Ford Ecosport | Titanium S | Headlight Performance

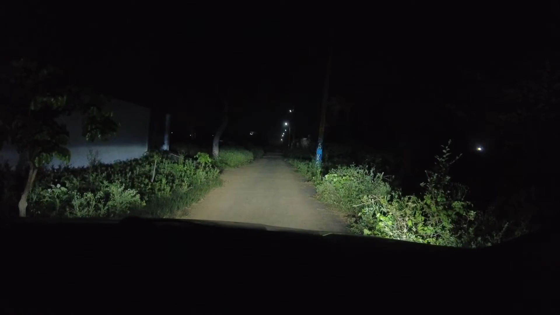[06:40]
लैम्प ओन करी है इसकी जो हमने लेडी जिसमें इस्टॉल करी है उसका साइज क्या होता है वो स्कृण पर आपको साइड में दिखाई दे रहा होगा क्या साइज इसका